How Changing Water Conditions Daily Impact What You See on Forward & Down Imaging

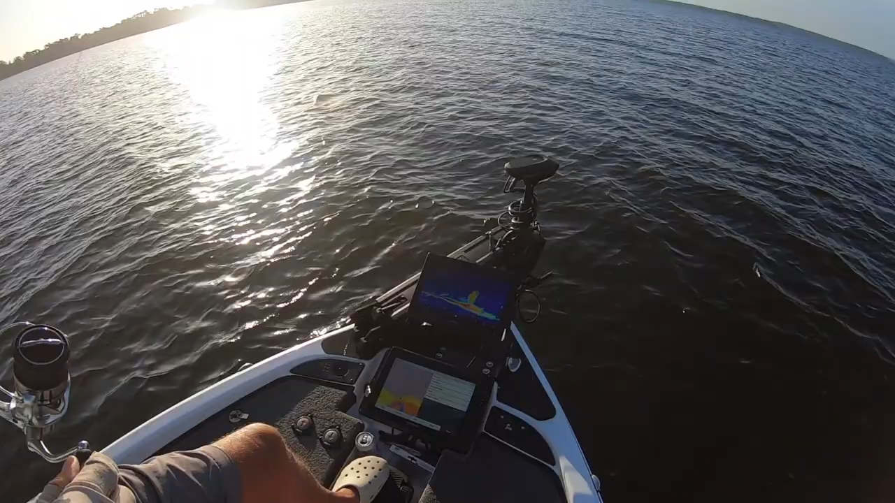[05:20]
You see the jig head on this side of the crop. He's falling, falling, falling, falling. I don't really want it to go down there in that haze very far because that's kind of a junky area. It's a, it's a nighttime plankton layer or something. And as the sun comes up, it gets deeper. The fish generally aren't in it cause it's kind of junky. There's one out there at about 70 that might be a large mouth. It doesn't really have the best signature for a large mouth, a large mouth,
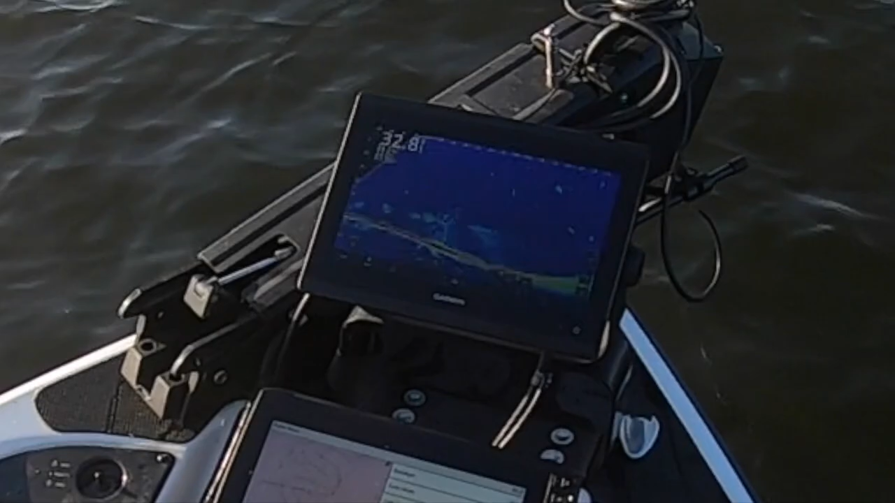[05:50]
the most classic large mouth signature is going to be a little bit different than that. That one's kind of rounded. Guys, a quick cutaway here. And by the way, it's not Brian's unit that's flashing.
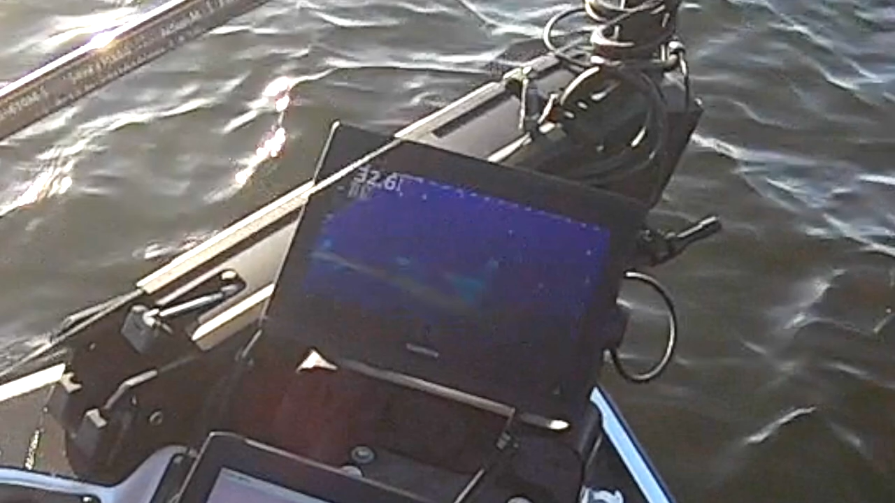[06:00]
When you put a unit, a replay in slow motion, this starts happening. So that's what you're seeing here. What Brian's talking about is you see, so that's 34 feet of water and you see down there about 26, 27 feet.
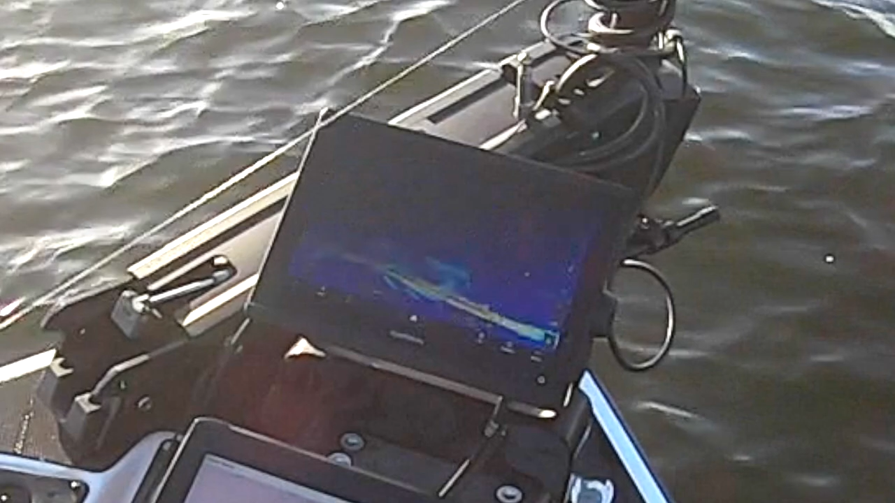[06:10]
It looks cloudy from there below. And that's what he's describing. He's going to talk about this more later in this video. What he describes, can't talk. What he describes basically as kind of a plankton bloom. And his experience, and he'll talk about why that is,
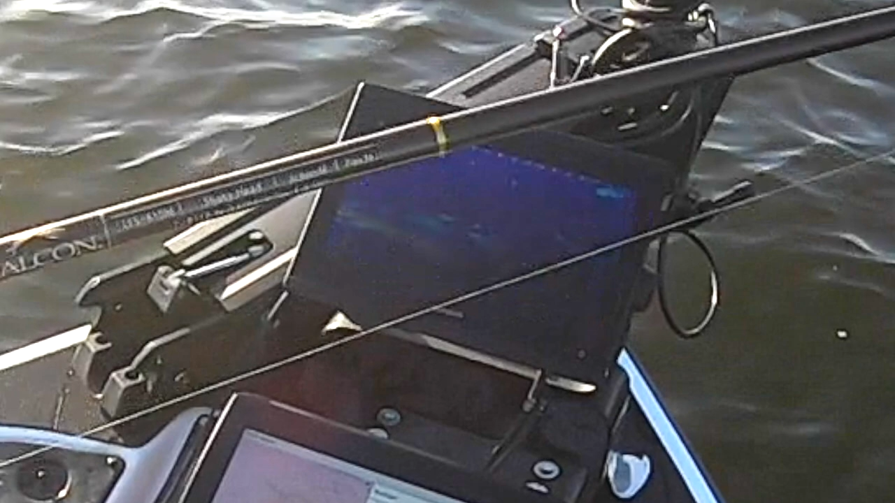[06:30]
but his experience tells him that those fish, they might dart down there in that space, but that's a really uncomfortable space for them. So they don't generally spend much time. And you heard him say earlier in the video, or maybe he just said it, that that actually, as the sun gets higher, that drops lower in the water column. So it gets deeper and deeper, kind of gives those fish a bigger space to roam around in. So I thought that was interesting. And I wanted to make sure I could show y'all on a little bit of a closeup exactly what that looks like right there.
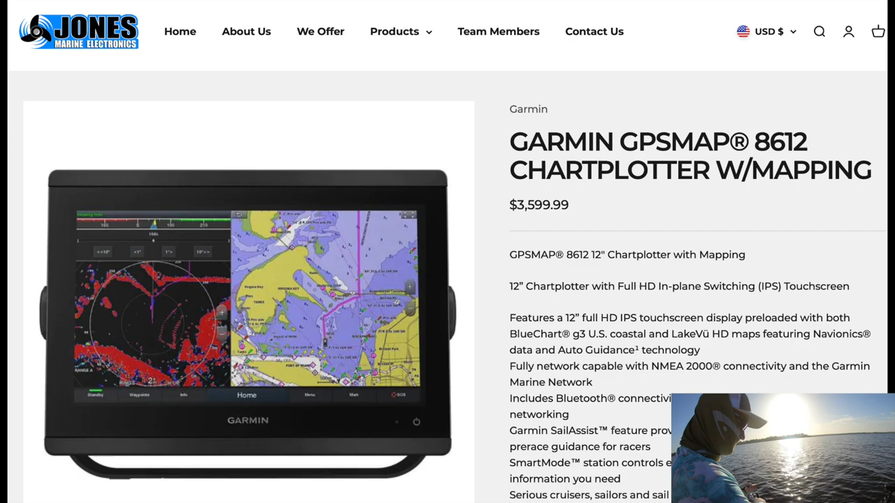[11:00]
Um, the other one is a 126SX. The one on the bottom is networked to both of the dash units. The one on the top is a standalone scope.
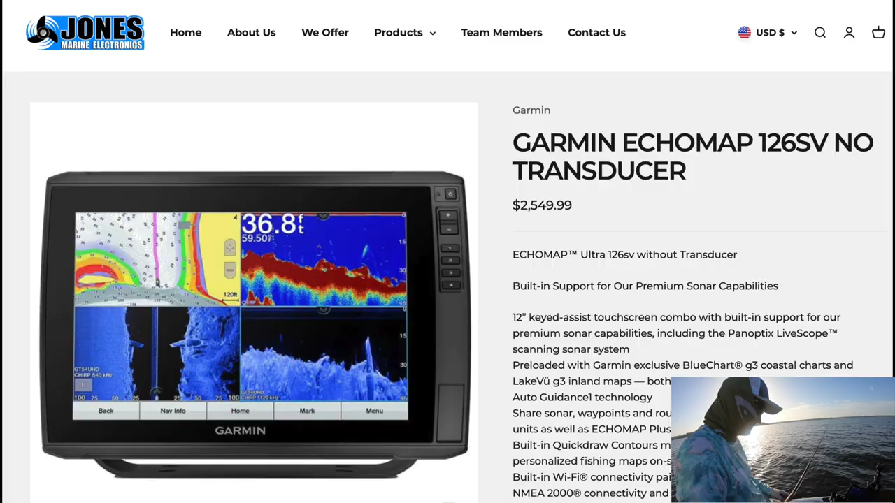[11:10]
On screen: depth 36.8 ft
It's got a little bit higher resolution than the one down here. Is that why you go to the 8600 series? That and it has a faster processor.
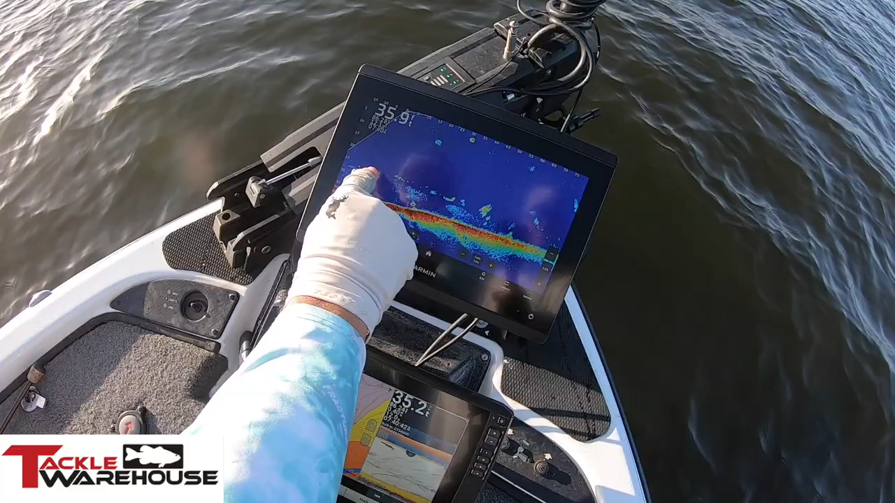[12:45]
Now above that is a strange phenomenon.
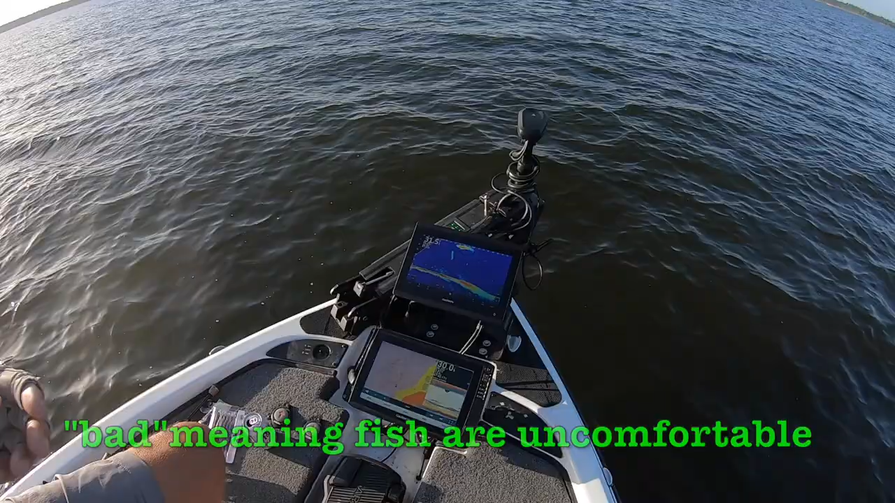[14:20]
At the top here, you see a fish feeding on the top. Now I'll tell you something that's related to what we just said. Now a fish like that in all likelihood came up from 25 feet since he's just out here over the river and sitting there, he came up most likely when he was in 25 foot. So he's up there just to feed. Right by him.
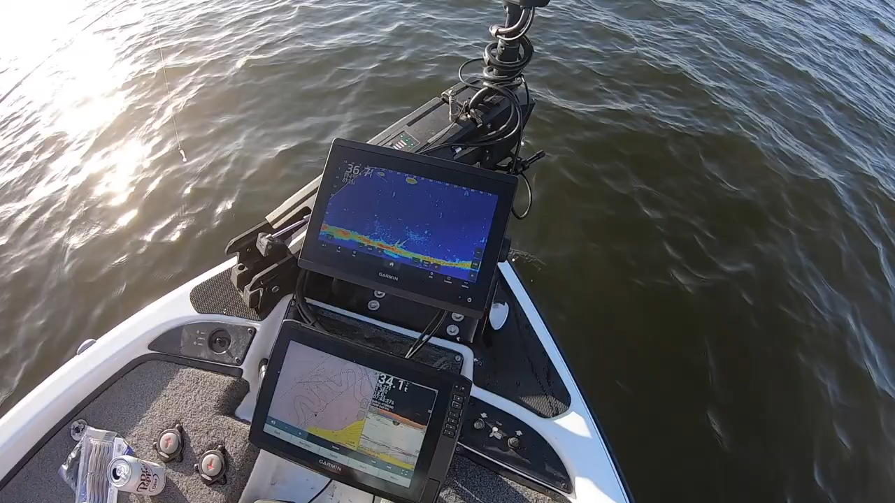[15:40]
It can be quiet, quiet bass or whatever. I'm not concentrating on those fish in this environment. I'm looking for fish that are up here.